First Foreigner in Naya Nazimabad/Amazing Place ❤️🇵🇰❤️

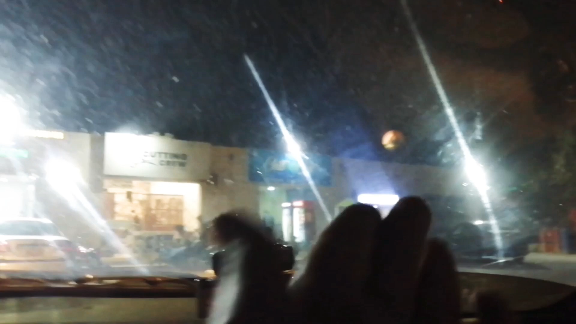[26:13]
मार्केट है, मतलब ये रहा ना, ये मार्केट नहीं, ये
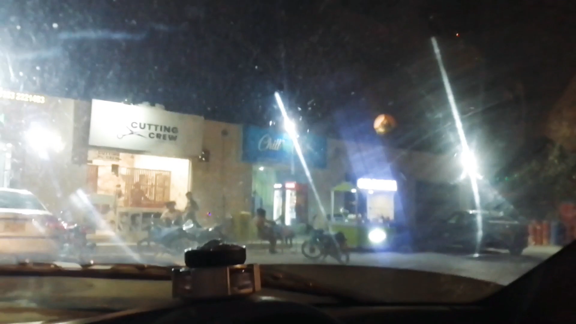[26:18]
ग्रोसरी नहीं है, ग्रोसरी है ना, गोलागंदा